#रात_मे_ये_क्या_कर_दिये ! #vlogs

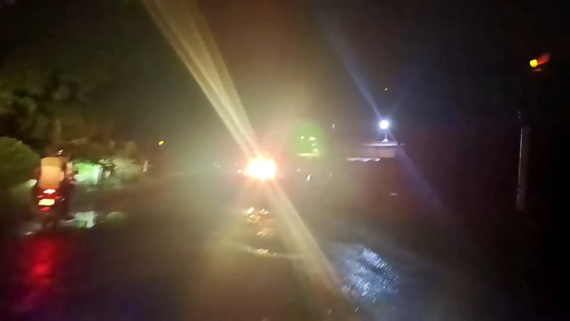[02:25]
अब आ गए हैं हम लोग अपनी क्रासिंग के पास अभी यहां से हम लोगों को कम से कम जाना पड़ेगा तो पचीश से तीस किलो मीटर जाएंगे तो भाई
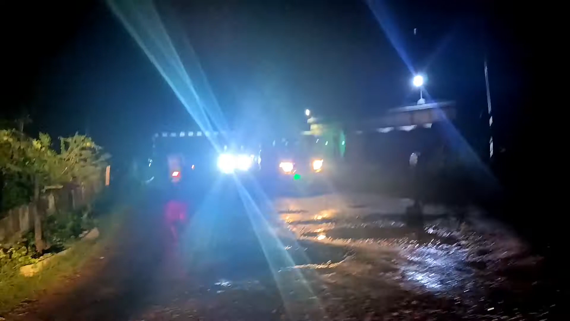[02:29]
मिलेगा रुकने के लिए जगे हैं आज तो घर पे जाएंगे
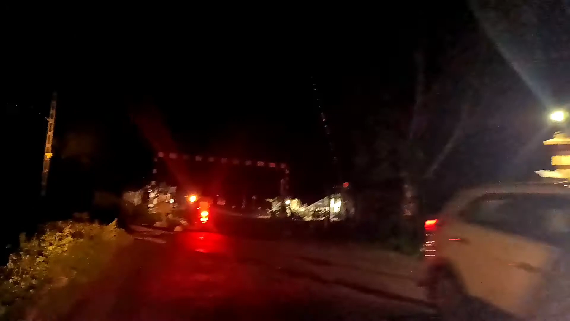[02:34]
नहीं कि काफी ज्यादा नीद लग रही है डाक्टर के घर पे आज रुकते हैं रात
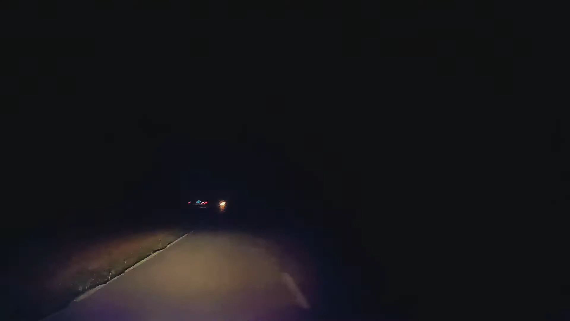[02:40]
के साड़े बारा वज रहे हैं आप देख सकते हैं कि इतना जादा सनाटा है और हम डाक्टर साब दोनों लोग निकल चुके बाई और यह ऐसी रोड है अच्छे नहीं निकलते हैं इस रोड पे
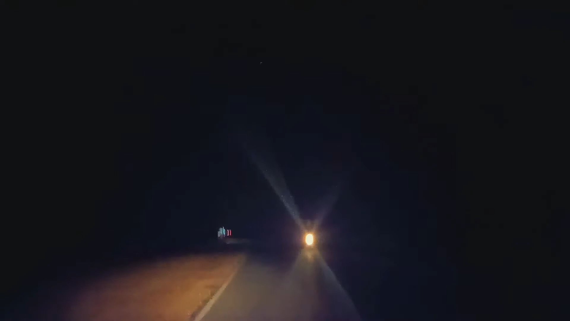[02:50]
बाइक लेकर लेकर रात में अब डाक्टर का मोड क्या था बता नहीं निकल बड़े बाई गूमने के लिए और गूम ने किया थोड़ा डाक्टर का काम था तो इसी वज़े से निकले थे और जा घर दे�
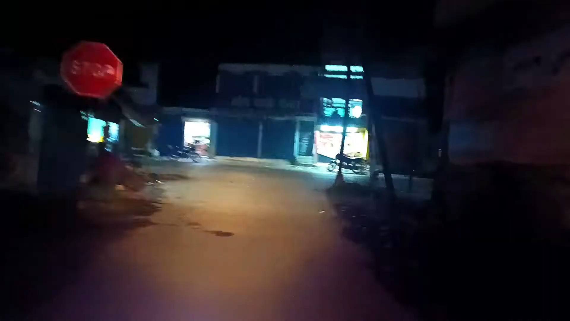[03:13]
हैं अपने साइड अब यहां से 15 किलियो मीटर हम
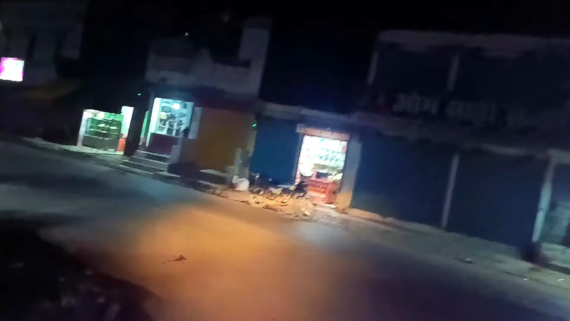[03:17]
लोगों का घर भचा हुआ है अभी हम चौराहे पे बहुंचने वाले हैं
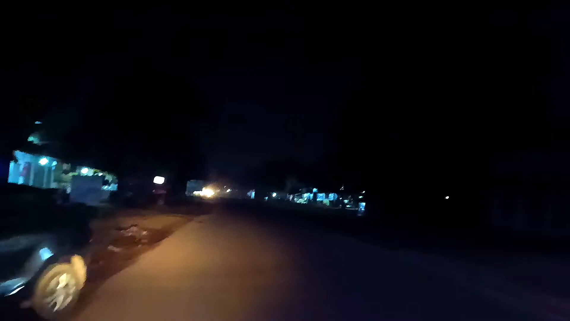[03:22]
यहां से तो किलियो मीटर हमारा चौराहा बचा हुआ है और यह है कि रात के जो है देड बज रहे हैं डाक्टर की वजह से रात में हमें निकलना
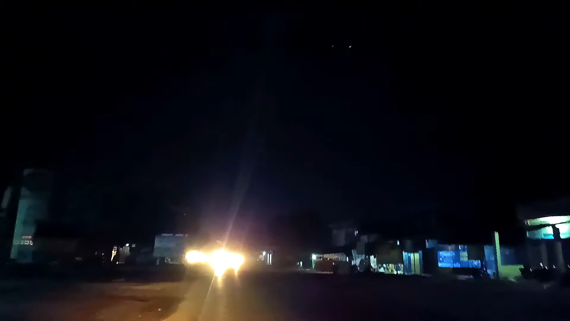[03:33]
प� तो आ चुके हैं अपने चौराहे पर पहुंचने के बाद कोई भी आएगा
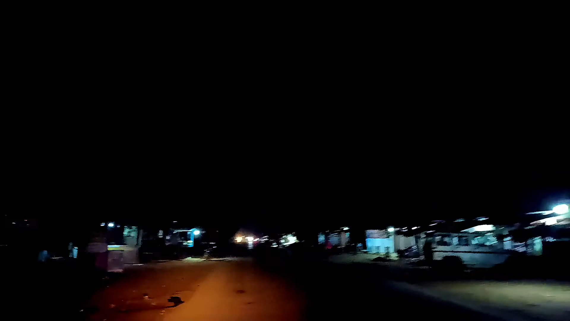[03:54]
तो इतना है जो मार्केट है वो लमसम खुला रहता है ऑड़ आँ मिलेंगी लेकिन टेड़ सारी मार्केट उकट चुकी
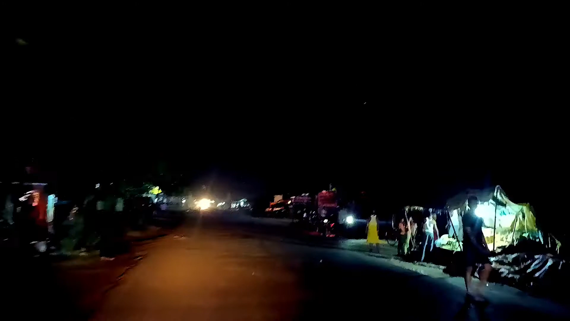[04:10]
मिले हैं अपने रूट चर्णफ और जाना पड़ेगा तो पतंचते हैं भाई घर और इतना है कि लेट इतना जादा हो